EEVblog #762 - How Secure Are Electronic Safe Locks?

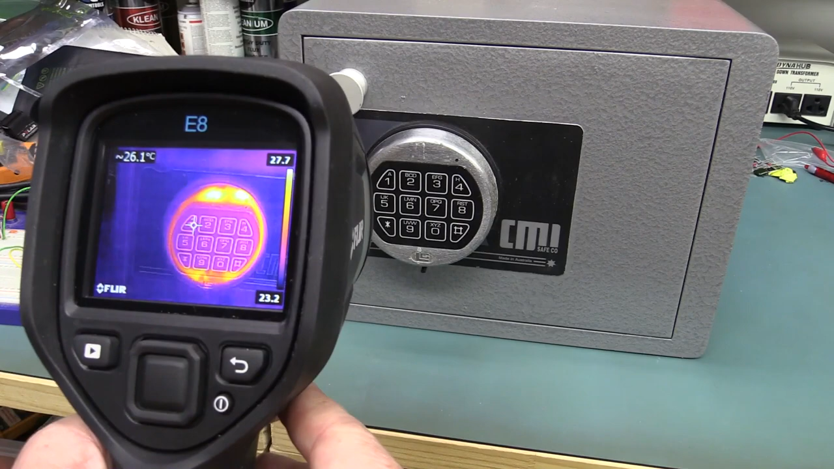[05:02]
On screen: spot 26.1°C
everyone else will want me to mention it, is to use a thermal imaging camera. And if somebody has just operated the lock, like, you know, seconds or minutes maybe before, then it'll show up as a thermal signature. So if I go in there and touch those like that,
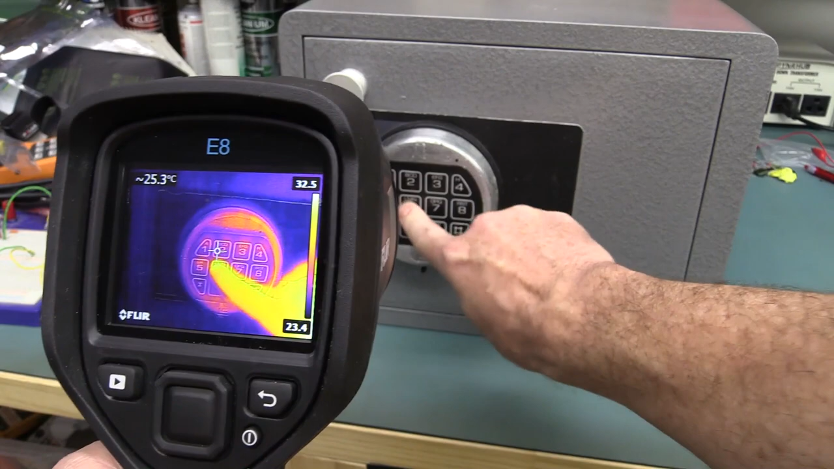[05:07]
On screen: spot 25.3°C
you can see that my thermal signature is showing up there on the buttons.
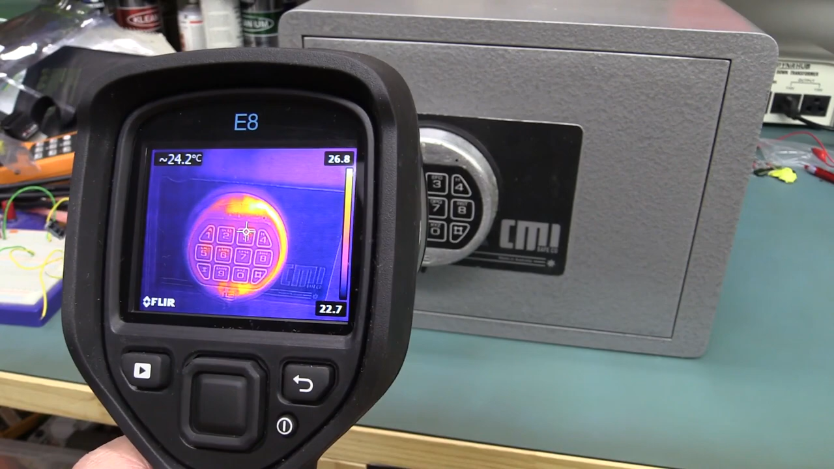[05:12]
On screen: spot 24.2°C
And you can actually determine the order they were pressed in based on how quickly they fade out. But you can see that's faded out pretty quickly. So that's not really a valid attack.
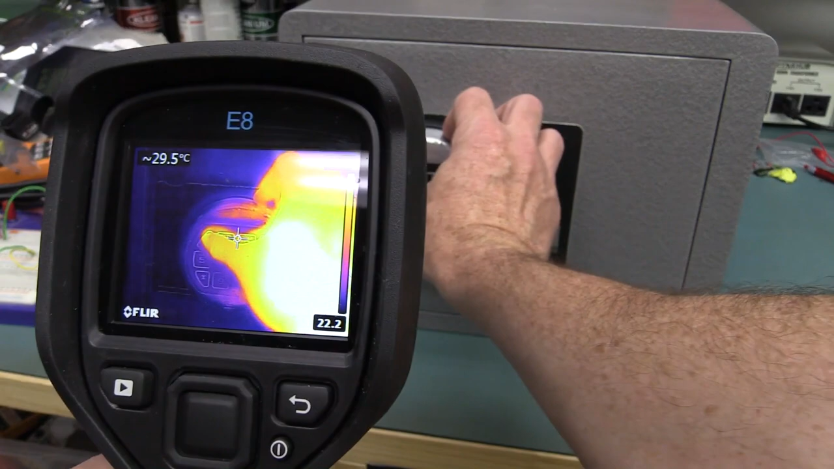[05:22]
On screen: spot 29.5°C
And by the way, if you do that, you can just go like that afterwards, you know, and nobody's going to be able to see a thing.
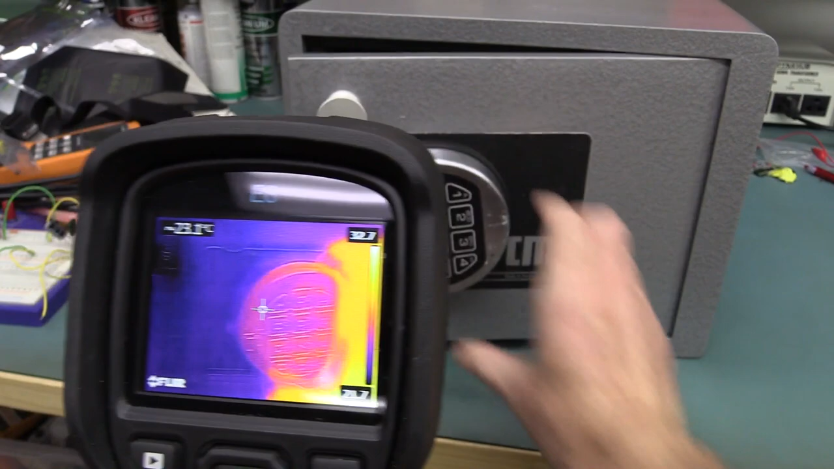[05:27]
And this is how people can steal your pin numbers at checkouts and things like that.